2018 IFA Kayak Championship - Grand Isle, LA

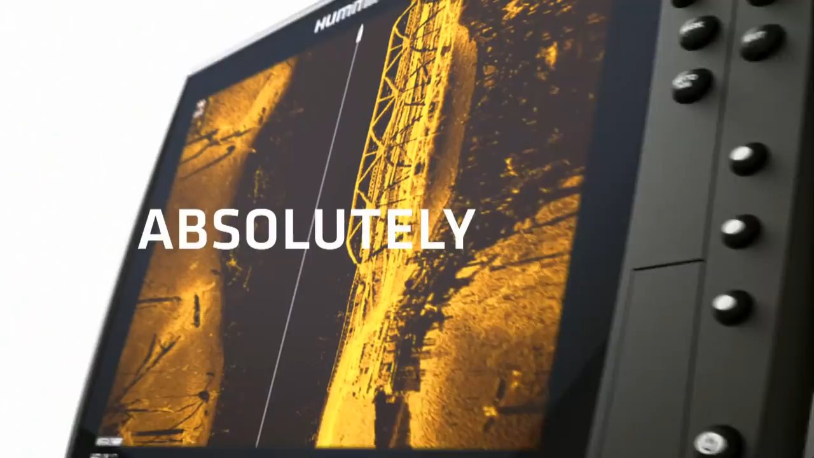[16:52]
The days of wasted casts and missed opportunities are over.
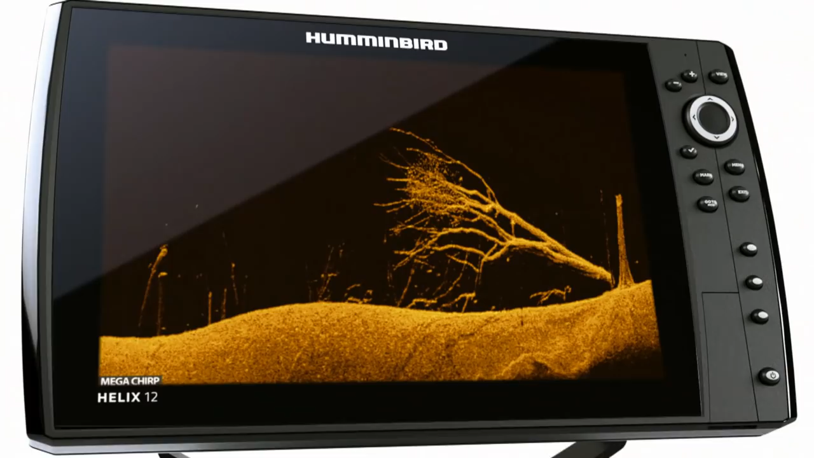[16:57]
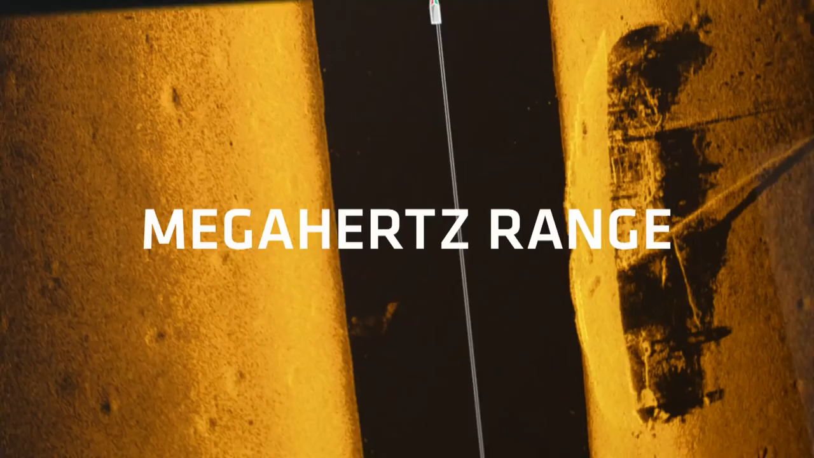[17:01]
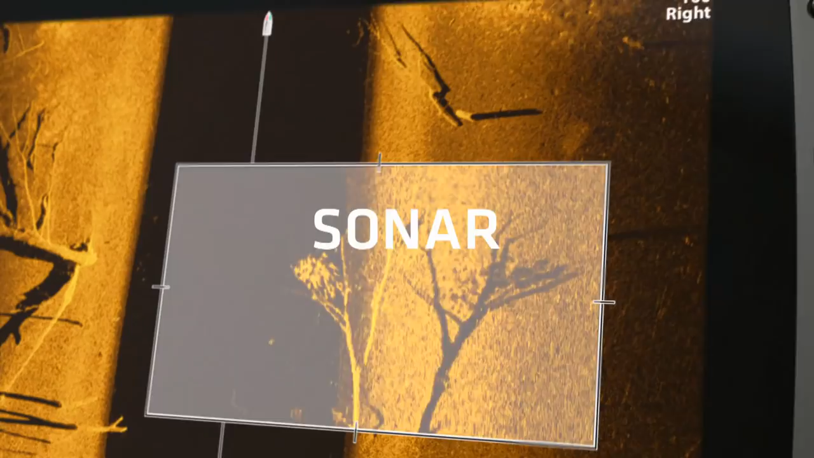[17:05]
Because higher frequency sonar means higher frequency of this.